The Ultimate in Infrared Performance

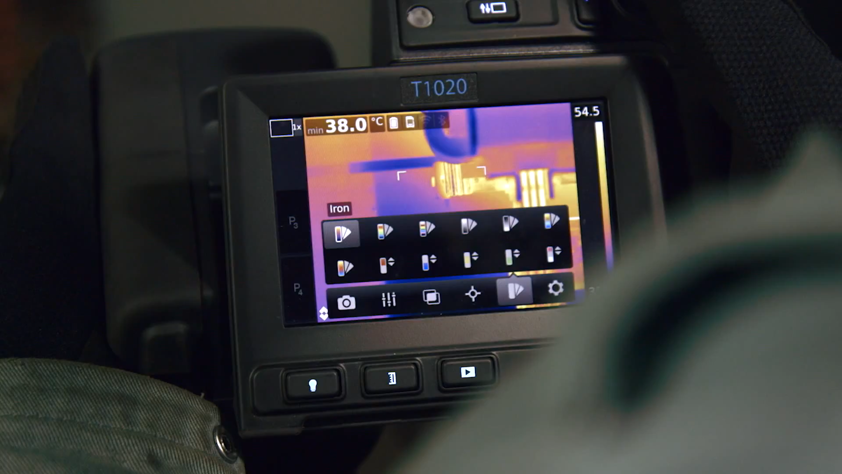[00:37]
On screen: min 38.0°C
the most versatile set of tools to find heat anomalies quickly and measure them with ultimate accuracy.
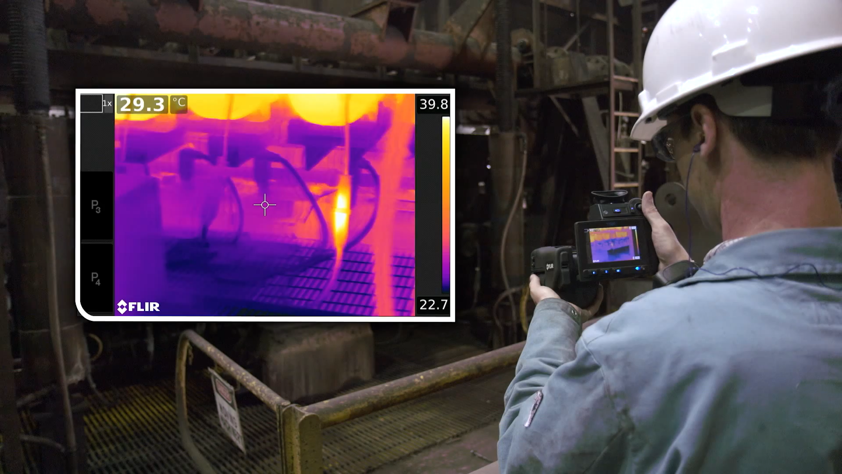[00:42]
On screen: spot 29.3°C
We designed and built our new HDIR optical system specifically for the T1K. Paired with the camera's 1024x768 HD detector,
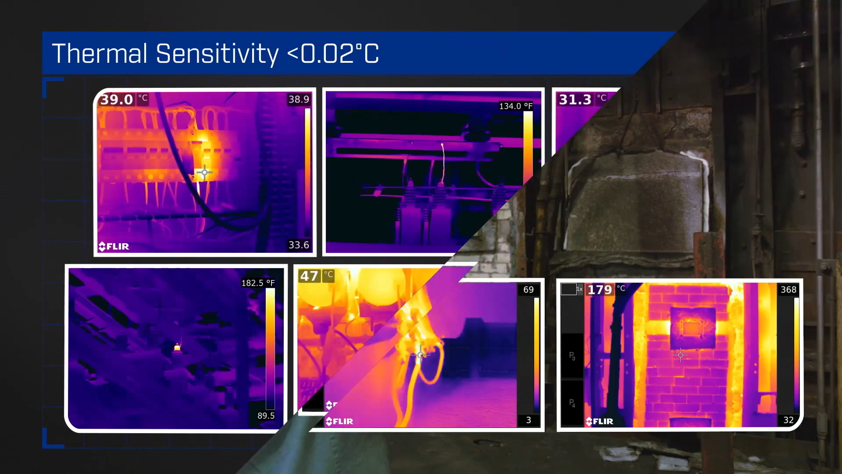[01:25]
with a thermal sensitivity two times better than the industry standard.
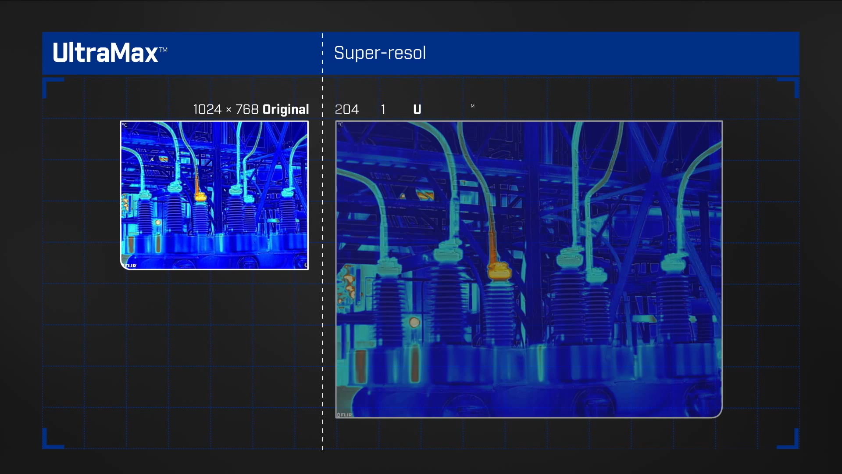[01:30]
Quadruple the pixels with Ultramax, FLIR's super resolution process for unparalleled images and temperature accuracy.
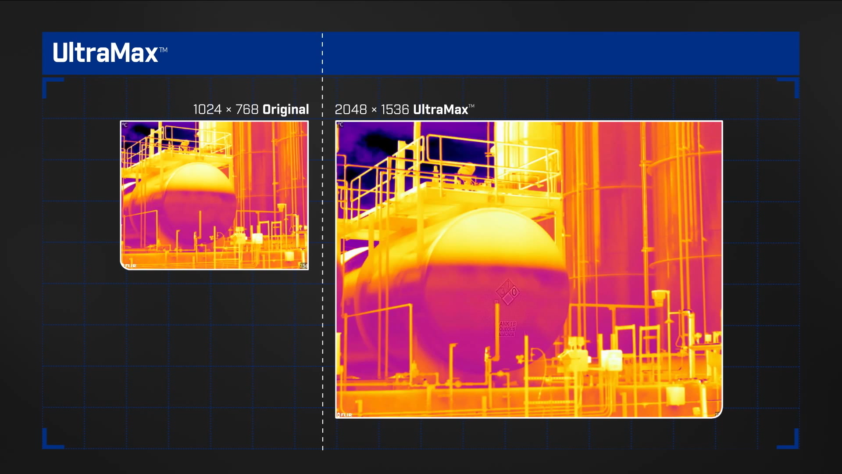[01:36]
FLIR's patented MSX adds perspective to each